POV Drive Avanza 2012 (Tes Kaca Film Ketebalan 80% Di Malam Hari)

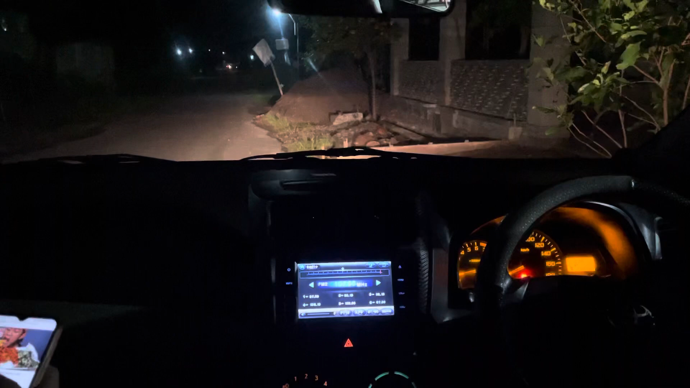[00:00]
Assalamualaikum warahmatullahi wabarakatuh. Jumpa kembali di channel Andri Setiantoko. Kali ini saya ingin post driving malam hari dengan mobil Avanza yang kaca filmnya itu 80%. Jadi sangat gelap sekali. Kayak gini. Ini nggak saya tutup semuanya. Kalau saya tutup ini sangat gelap sekali, guys. Ya ada enaknya di siang hari, kalau malam nggak kelihatan. Parkir harus dibuka loh parkir.
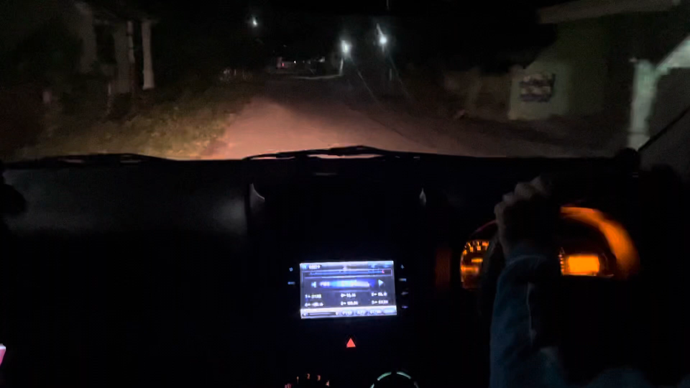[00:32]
Coba ya kita tutup. Sungguh nggak kelihatan sama sekali. Ya sangat minim cahayaannya. Kalau kita pakai 80%. Apanya kok ngik-ngik? Kaca filmnya. Terlalu tebal gitu. Aku pengen teriak. Ini saya buka, guys.
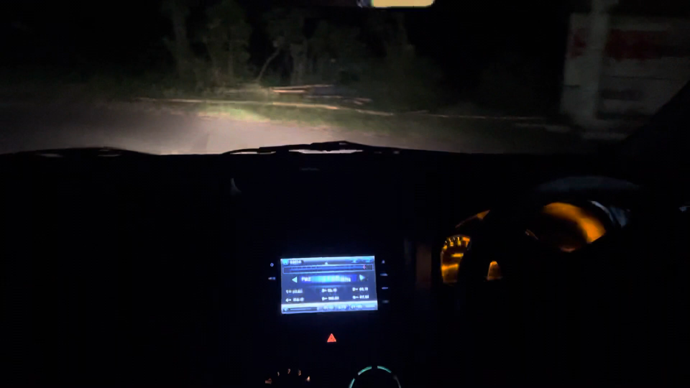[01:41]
Nggak begitu kelihatan. Ya kalau kena sorot lampu kelihatan. Ini kalau benda-benda ada lampunya ya kurang jelas. Jadi kalian yang mau kasih kaca film 80% itu yang pertimbangannya. Kalau malam hari
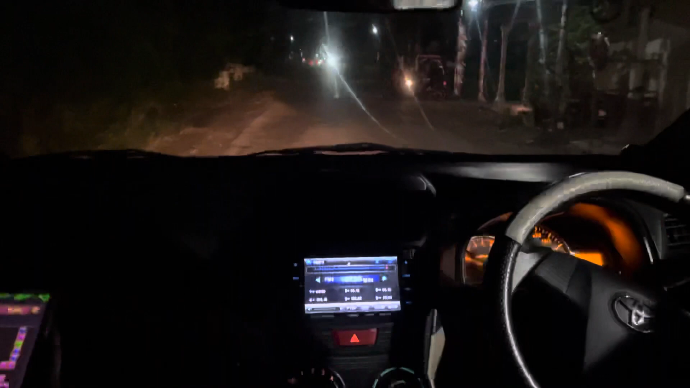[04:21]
Intinya kita mengetes mobil kalau pakai kaca film 80%. Mobilnya Avanza ya, kayak gini gelapnya ya.
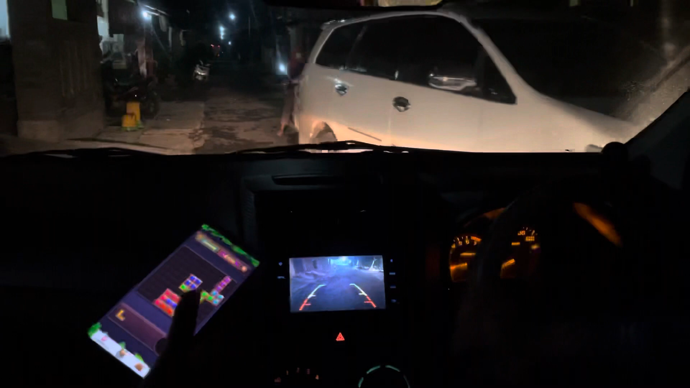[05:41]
Ya, karena ini Innova, kasihan ya, agak besar. Ya, oke.
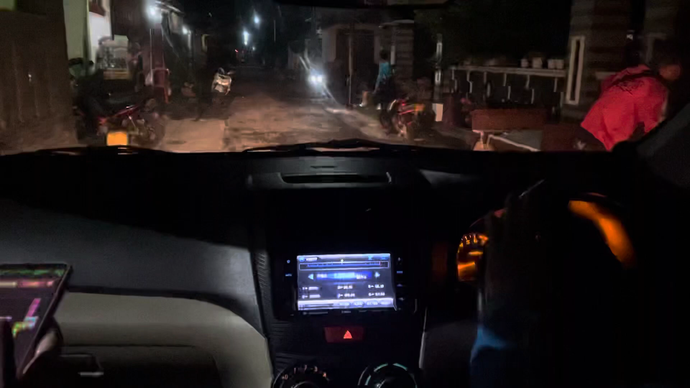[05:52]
Karena jalannya sempit dan banyak motor-motor yang parkir tempat jual makanan. Ternyata ramai sekali ya.
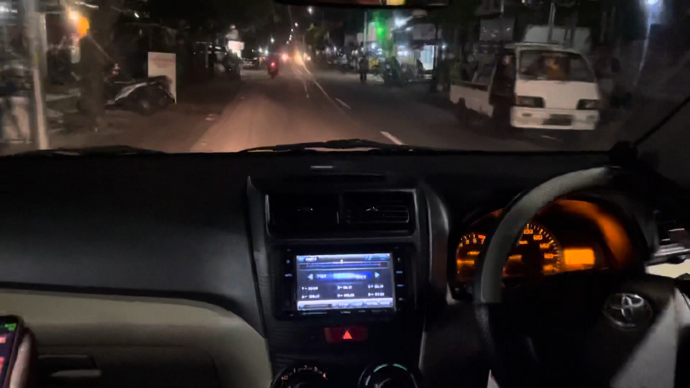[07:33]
Malam minggu sehingga ramai sekali sih. Semoga parkirannya masih aku tak melaku, Kak.